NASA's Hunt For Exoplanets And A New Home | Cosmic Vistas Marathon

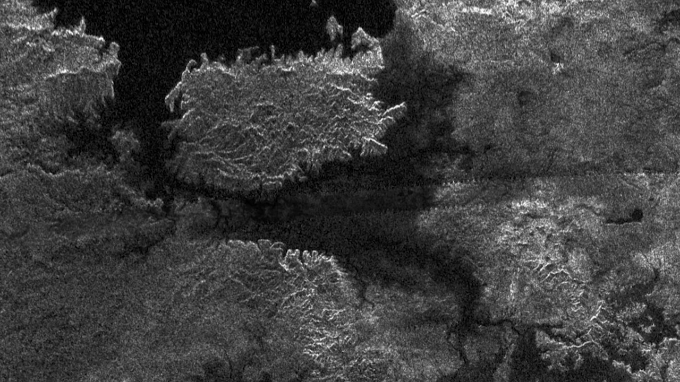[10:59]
confirming that the moon's surface is solid,
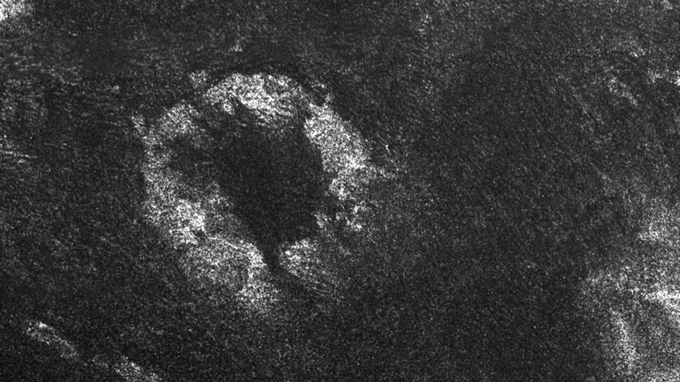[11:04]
with unusual landforms like ice volcanoes and wind-blown dunes.
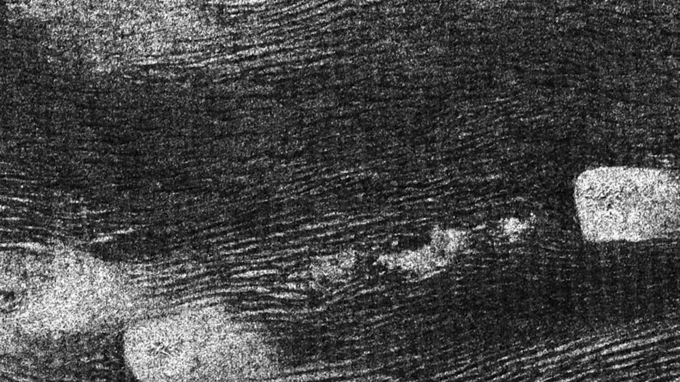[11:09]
After several more passes of Titan, Cassini's radar made an even more exciting discovery,
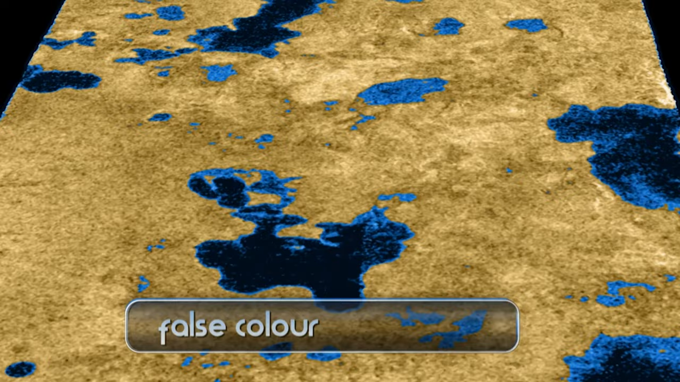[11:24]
resembling the surfaces of small lakes.
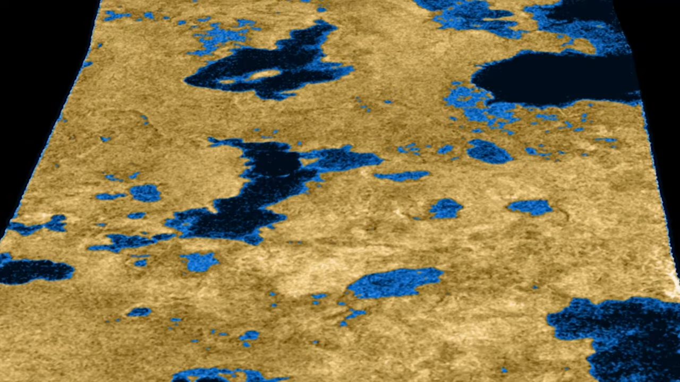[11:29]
Scientists were eager for more direct evidence of potential fluid flow on Titan.